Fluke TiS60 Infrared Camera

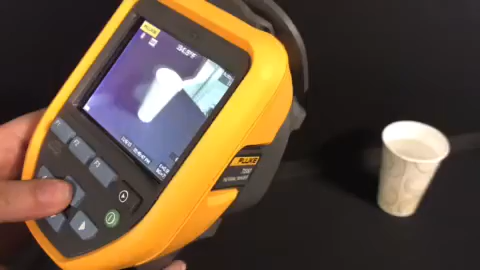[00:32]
So if we look at this cup of water, we don't know if the water is warm or cold. But as we move it from digital to infrared, we can see that this is in fact a cup of pretty warm water. You can also adjust level and span on this camera automatically or manually, depending on your preference. This is easily changed by accessing the main menu, going into measurement, set level and span, and picking between auto and manual. This camera also has eight different palettes to choose from.
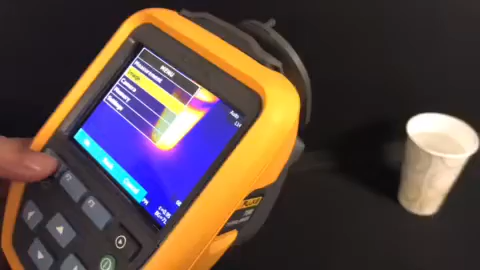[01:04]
So if you go into image, and then palette, and set palette, you can see all of your eight options.
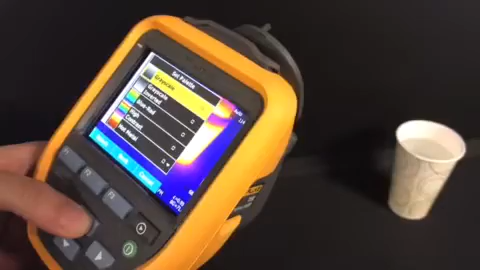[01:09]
All of the options provide a different color perspective of what you're looking at on your screen.
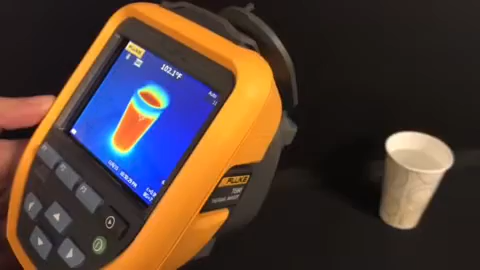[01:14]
So you can see I just moved from a purplish to a blue-red. Make your day out in the field really easy with this camera with the high memory storage. So there's four gigabytes internal with an optional four gigabyte SD card. Additionally, we wanted to showcase the smart batteries that come with this camera. So when I turn off the camera and take out the battery, it's very easy to check the charge on it.